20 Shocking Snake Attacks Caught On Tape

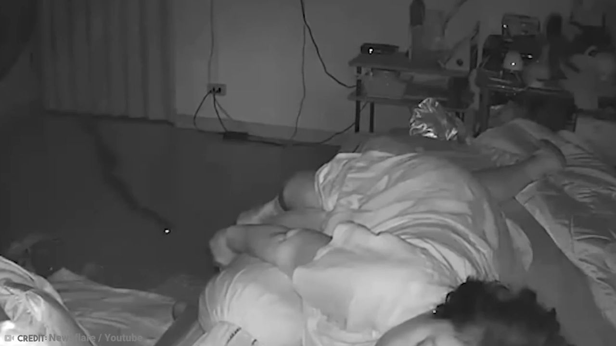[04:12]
Everyone films their grandmother sleeping, right? How else would you be able to capture a late night snake attack on film? The sheer weirdness of the scenario aside,
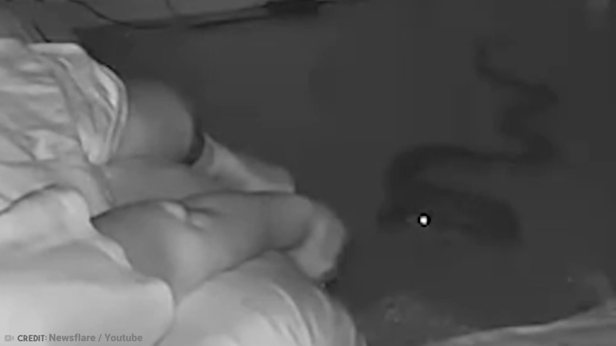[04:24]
what seems to have happened is rather quite obvious. As this Thai woman sleeps, a very long snake slithers into the room and makes a beeline for the bed. The lady's foot is poking out and that seems to be exactly what the snake is interested in. It makes a couple of rapid movements and then just lunges at her foot. Initially she jolts away but this is not quite a method to stir her from sleep. The second bite however ends she's wide awake, shining her torch at the snake and making a hasty exit from the bedroom.